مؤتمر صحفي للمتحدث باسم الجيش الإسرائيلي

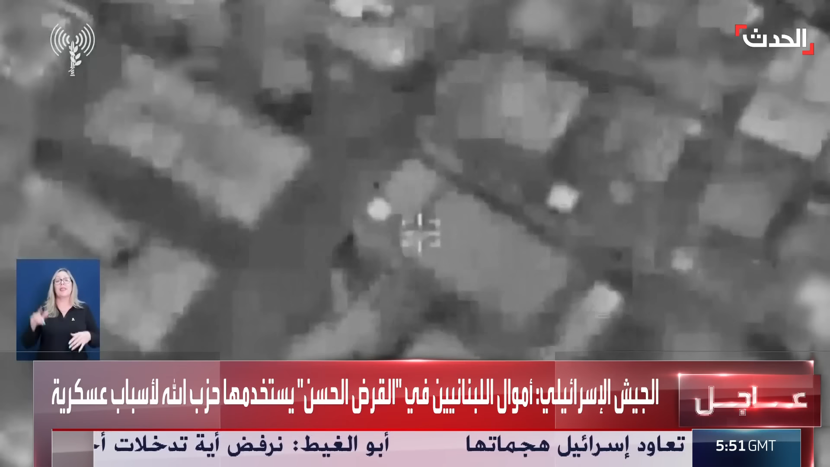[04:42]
طائرات سلح الجو نحن نقوم مخارا متخام تعقبنا المبنى وسنواصل التعقب